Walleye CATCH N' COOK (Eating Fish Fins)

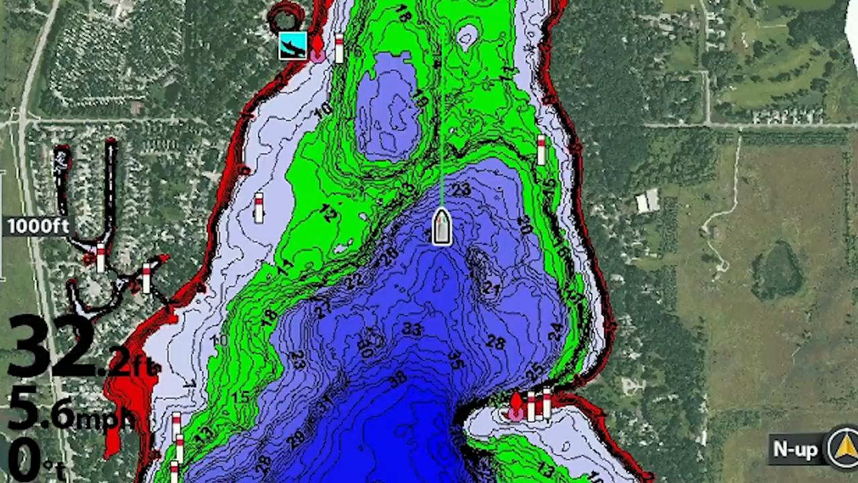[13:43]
On screen: speed 5.6 mph
hd maps like they are in my opinion they are probably the best maps out there i'm not really sure about other lakes but i know that the millex